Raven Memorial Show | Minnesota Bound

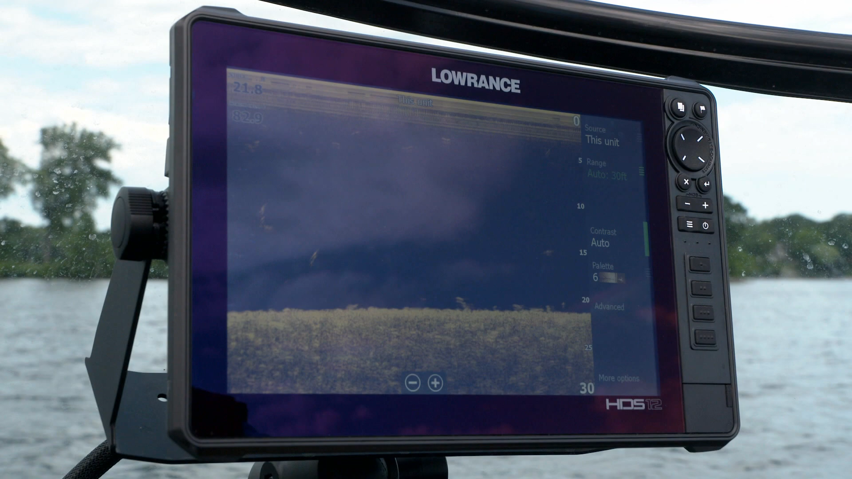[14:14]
All I do is go into my menu here. There's fish reveal. I turn it on. Now we look for fish. Look at that. It is so easy to see those fish in high contrast colors. Why that helps you is it helps you see fish that might be hiding in the weeds or just tough to see on older conventional sonar.